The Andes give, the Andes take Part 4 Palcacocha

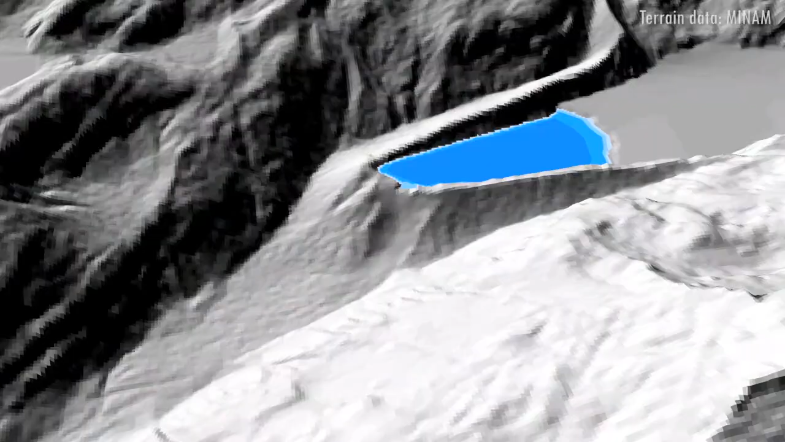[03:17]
A glove, which was happened here, is a glacier lake outburst flood.
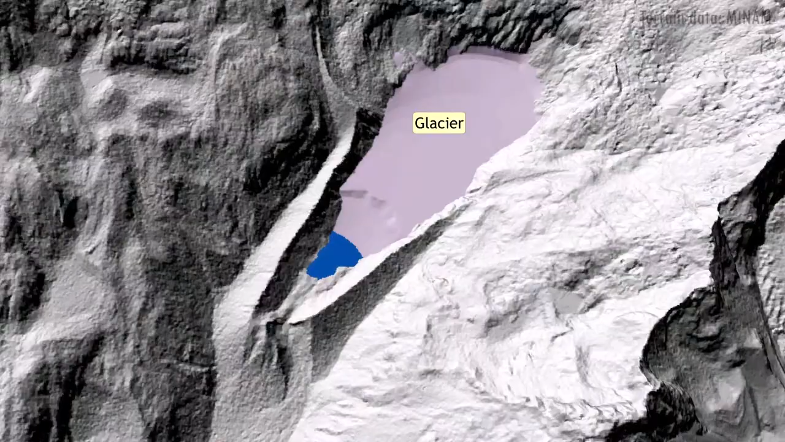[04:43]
From the 1980s on, the lake was much bigger, was getting much bigger because of the glacier retreat.